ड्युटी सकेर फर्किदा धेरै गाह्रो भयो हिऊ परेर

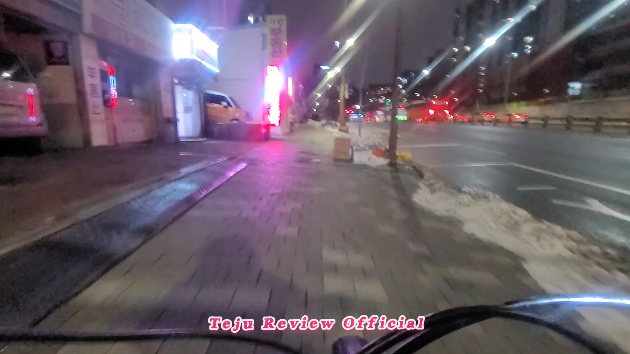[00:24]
बाटो हेर न म यहाँ बाटो अगाडि पछाडि नि हेरिदिए हुन्थ्यो।
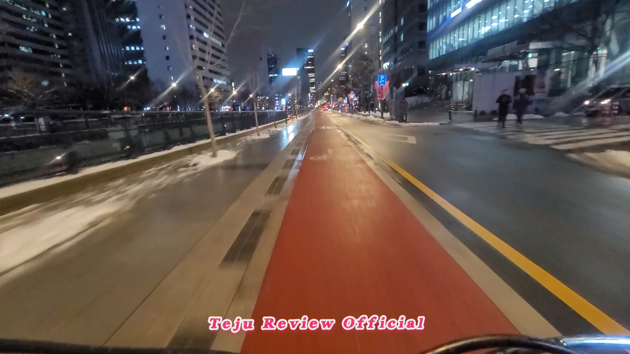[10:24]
साँझको करिब 10:30 पौने 11 यहाँको कोरियन टाइम यहाँको बजिरहेको अवस्था साथीहरू यतिखेर
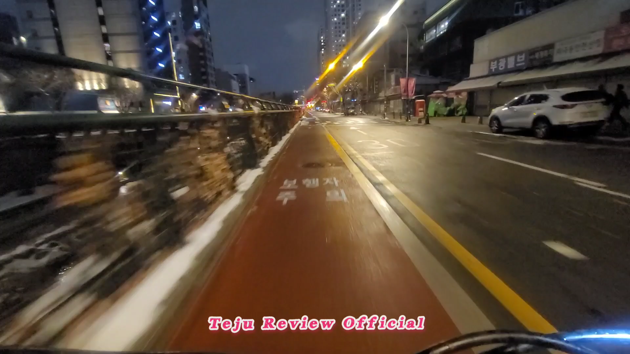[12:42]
यहाँ यो मेरो लेफ्टपट्टिको त्यो जो बार छ, यहाँ मुनिपट्टि खोला रहेको छ साथीहरू।
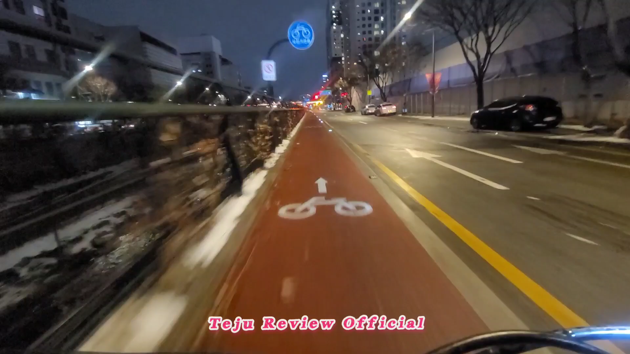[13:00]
नेचुरल खोला होइन तर कृत्रिम खोला हो। त्यसरी यहाँनिर बिन्दास यो बाटो आफ्नो गन्तव्यमा कुद्न पाइन्छ भनेर नै मैले त्योबाट आएको हुँ।
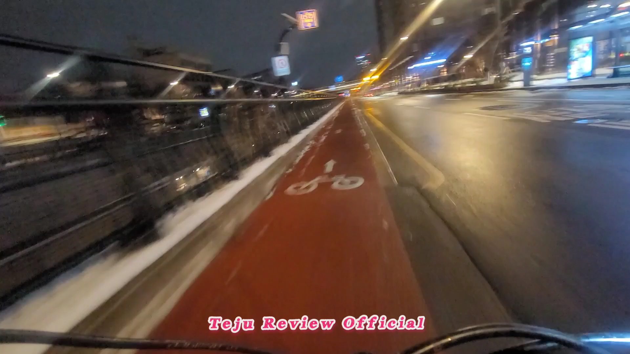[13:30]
गाडोले पुरा बोलाङको जस्तो ज्याकेट ओढ्ने बाटो चाहिँ देखिँदैन। वा लास्टै जाडो छ है।
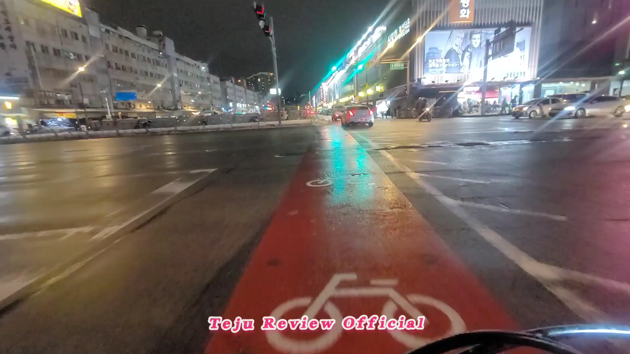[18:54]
मोडिनुपर्छ, यहाँबाट मोडिएँ म। हेर्नु साथीहरू, हिउँ यो पार्कमा आइगो,
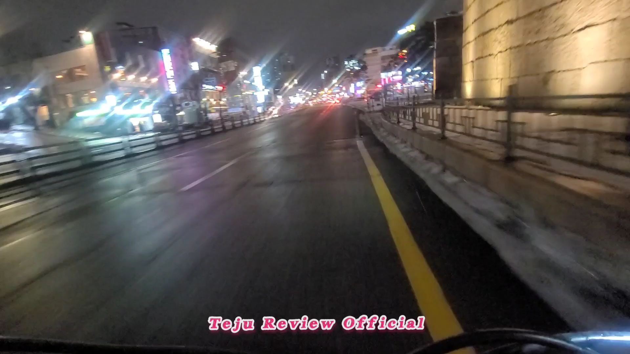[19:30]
अरू साथीहरू, यो मेरो दायाँपट्टिको भागको यो पार्क पुरा सेतामी छ, यो टुङ्गे मुन खानिदिने भेङ्गी यतापट्टि हाम्रो बाटो त हो।